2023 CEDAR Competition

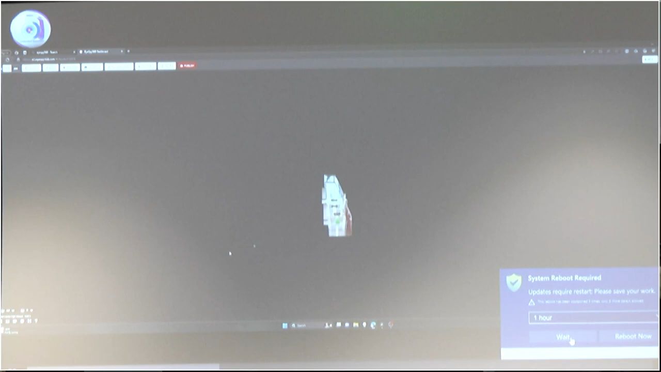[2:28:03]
You can see any kind of nook and cranny or any door, entrance, anything like that.